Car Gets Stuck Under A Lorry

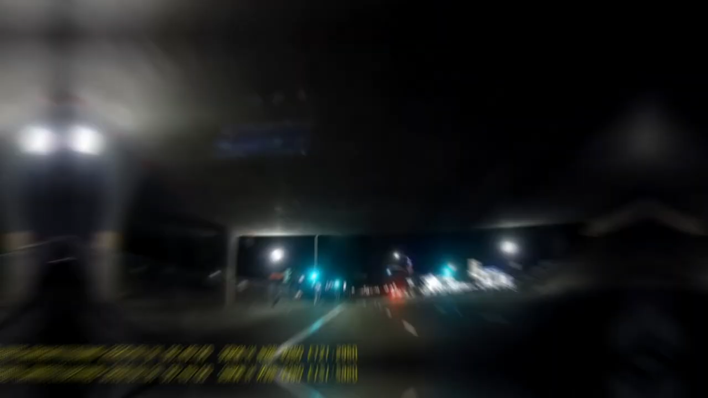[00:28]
A car crosses the wrong way across several lanes and nearly gets hit by the car filming.